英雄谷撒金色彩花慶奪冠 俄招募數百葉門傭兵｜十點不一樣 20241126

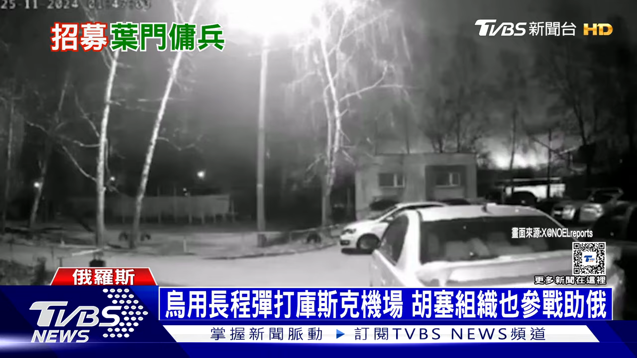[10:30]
爆炸聲 警報聲響不停烏克蘭利用飛彈與無人機接連夜襲但是庫斯克當地政府稱摧毀7枚烏克蘭飛彈跟7架無人機